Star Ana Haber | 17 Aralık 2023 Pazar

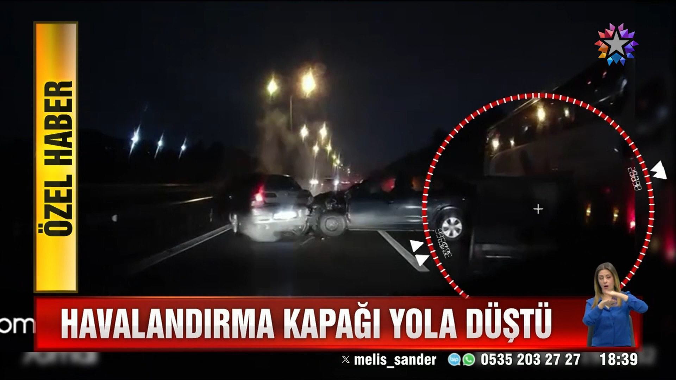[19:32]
Ancak iddiaya göre kapak bağlanmamıştı. Bir anda kamyondan yola düşüp zincirleme kazaya neden oldu. Öndeki araç kapağı çarpmamak için durdu. Peş peşe toplam 8 araç birbirine girdi. Hayır hayır hayır hayır çarpma, çarpma çarpma.